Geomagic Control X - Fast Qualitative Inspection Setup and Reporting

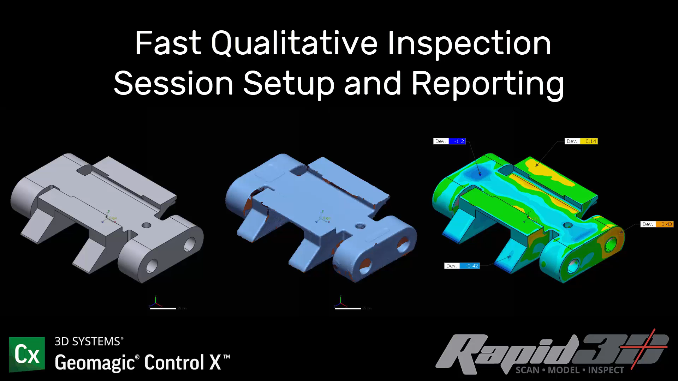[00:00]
Today I'm going to show you how quickly we can get a basic inspection of a scan to a CAD model using Geomagic Control X 2020.